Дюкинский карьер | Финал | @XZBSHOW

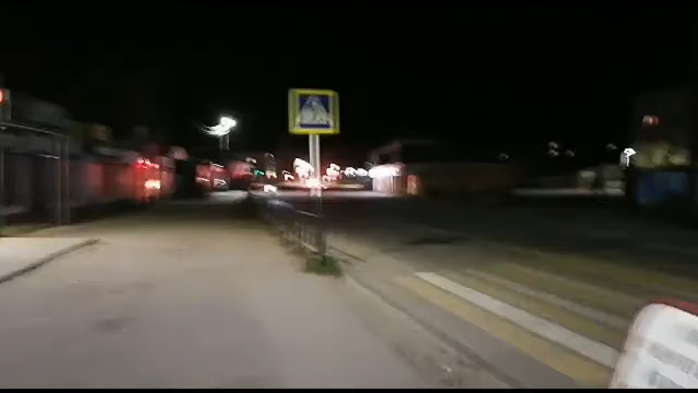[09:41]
В общем, смотри, вон светофоры, где ты поворачиваешь направо, как я тебе говорил.